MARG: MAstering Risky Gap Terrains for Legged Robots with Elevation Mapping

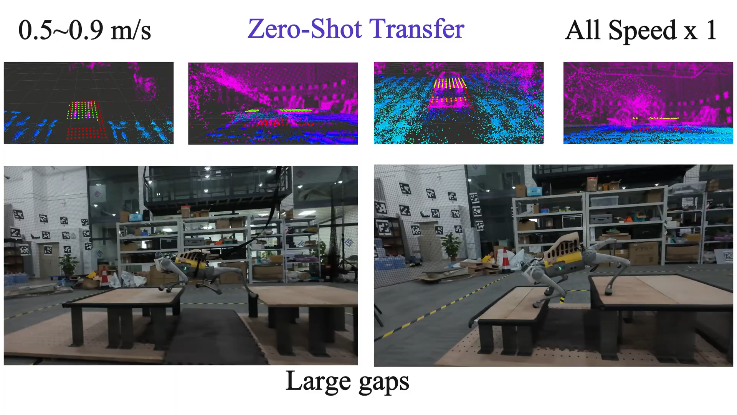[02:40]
Our controller enables quadruped robots to traverse risky real-world terrains, including 65 cm large gaps,
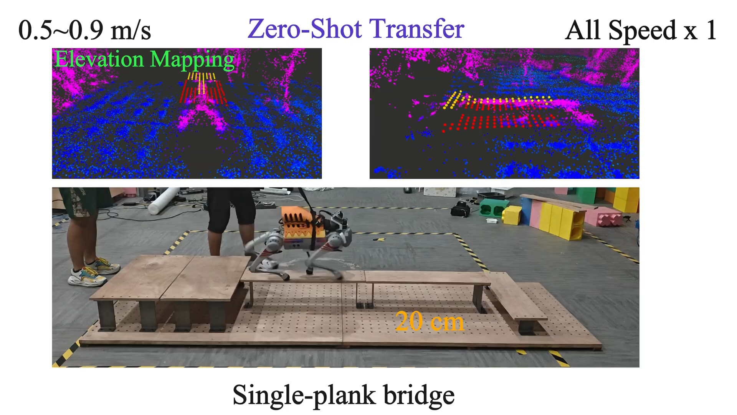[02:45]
20 cm narrow single plank bridges, and balance beams with varying sizes, heights, and inclinations.
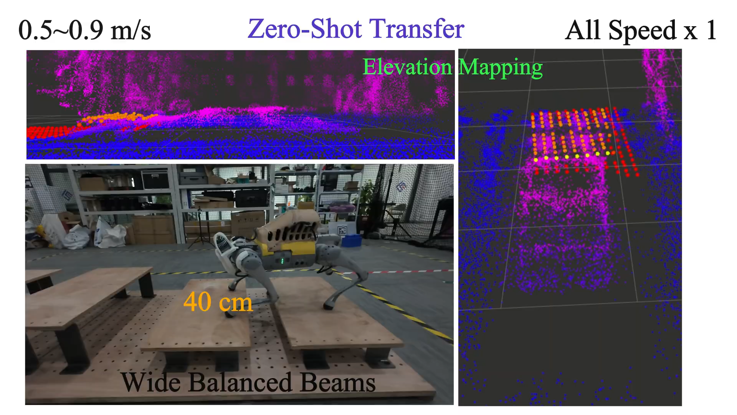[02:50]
In each real-world experiment,
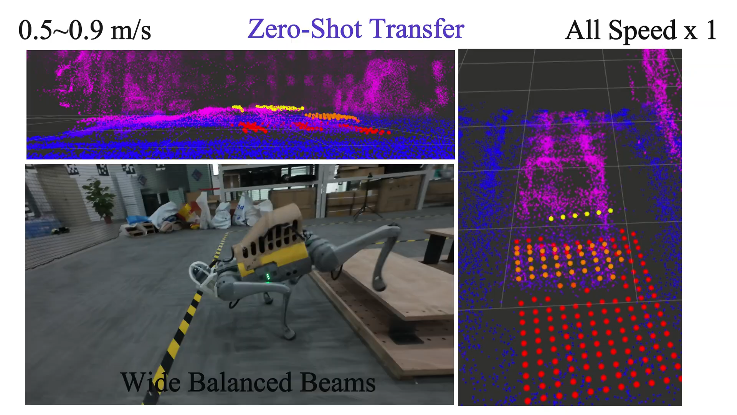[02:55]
we also presented the elevation mapping of the environment and the terrain map generated by our TMG model from different perspectives.